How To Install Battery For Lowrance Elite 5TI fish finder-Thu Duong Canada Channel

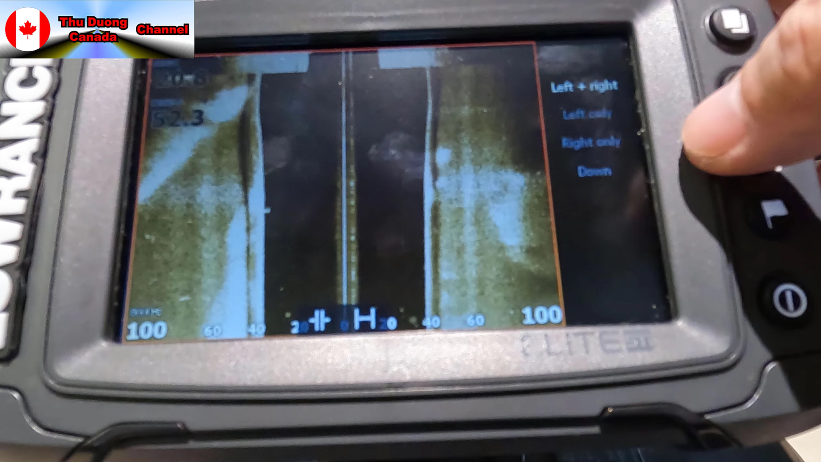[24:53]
Hoặc là các bạn có thể bấm Ở phía bên trái không Hoặc là Ở bên phải không
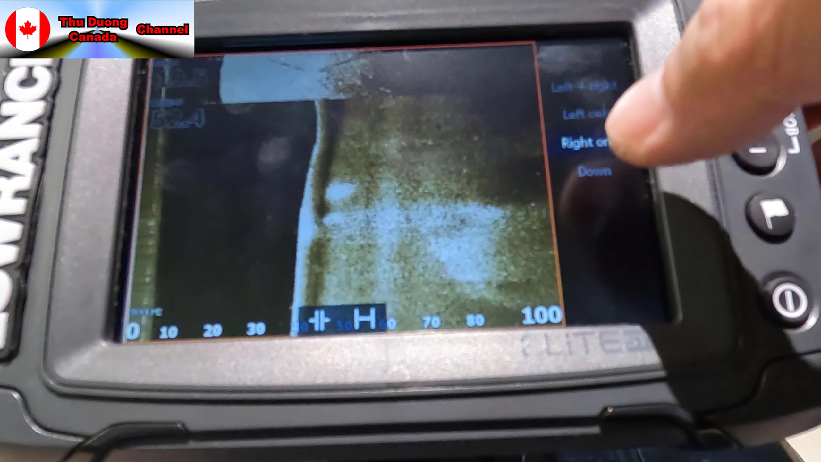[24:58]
Mình thì thích xem ở phía dưới Thì mình biết được cá Nếu có cá thì nó kêu như vầy đó các bạn
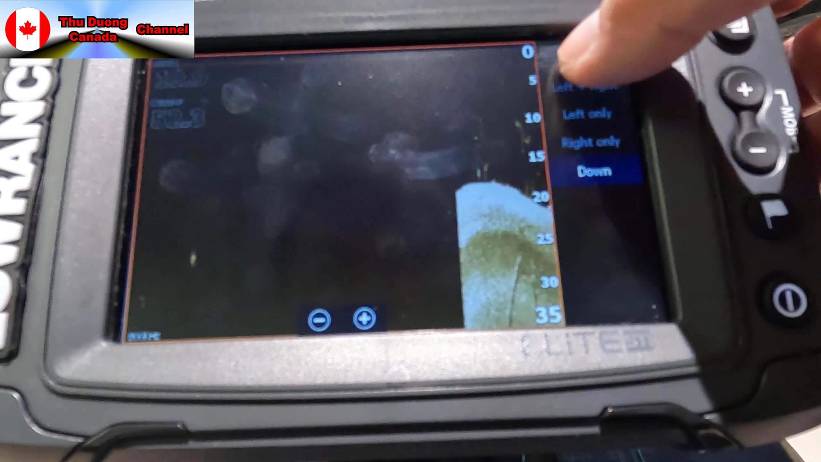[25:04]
Cái này các bạn cũng có thể Đổi màu Nếu bạn thích Các bạn thích màu xanh
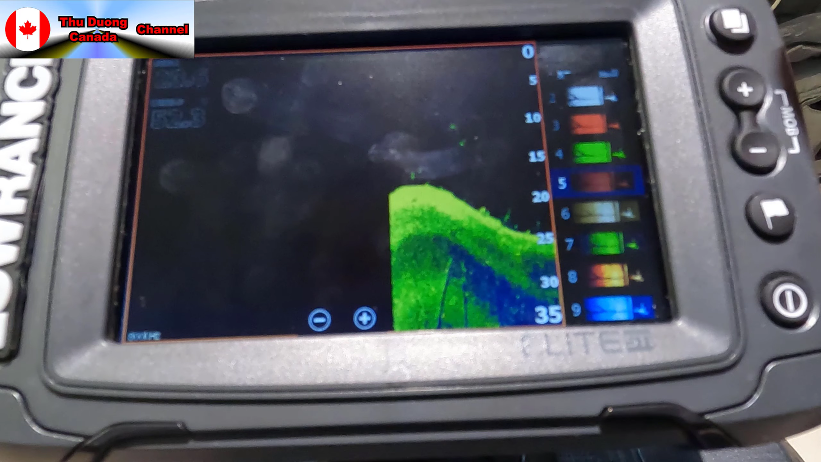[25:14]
Hay là các bạn thích Màu đỏ Tùy theo các bạn Cái mắt của các bạn thích màu nào Thì Để các bạn có thể nhìn thấy rõ hơn Mình thì thích màu này Màu xanh này cũng được
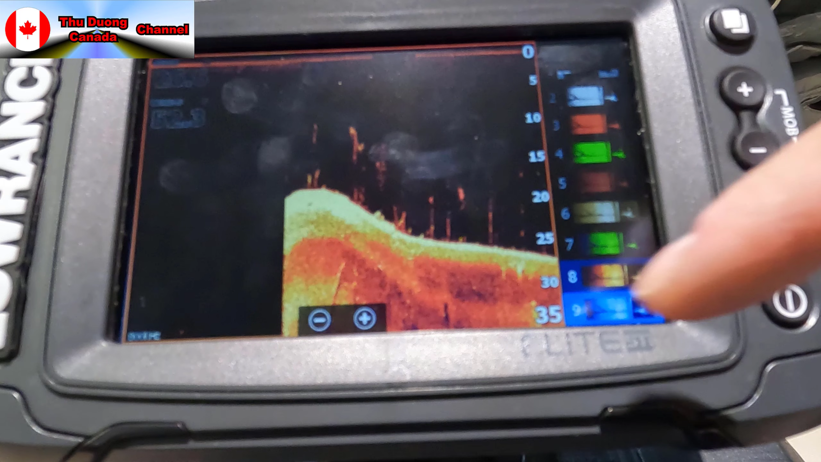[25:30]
Màu này mình cũng nhìn thấy rõ Cá phía dưới đó các bạn
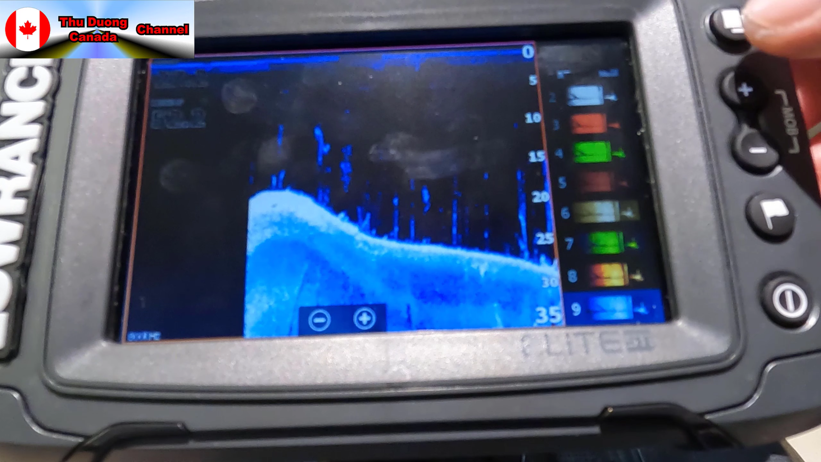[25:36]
Coi như là mình đã Set up cái máy xong Rồi mình sẽ